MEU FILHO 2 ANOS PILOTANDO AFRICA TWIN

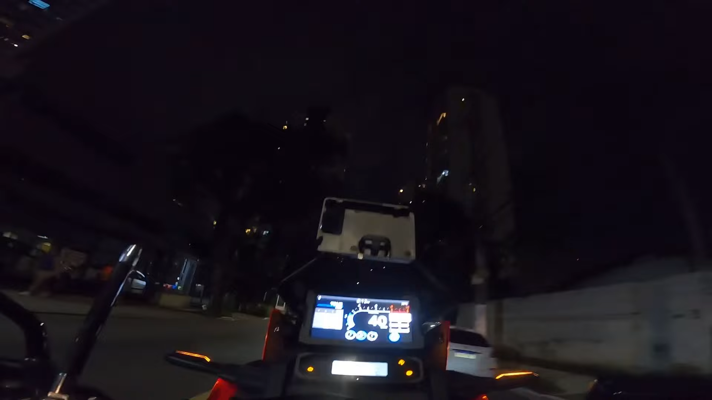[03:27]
Uau, ó aquele prédio, papai. Ó aquele prédio. Ó aquele prédio.
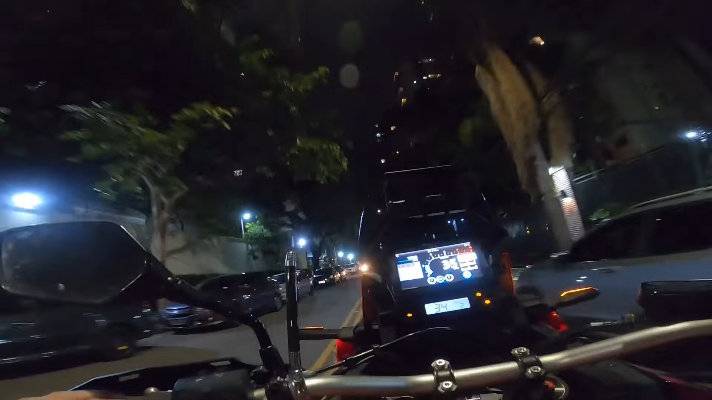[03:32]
Meu Deus. É muito prédio, né? É muito prédio grande. Aquele prédio é da minha casa.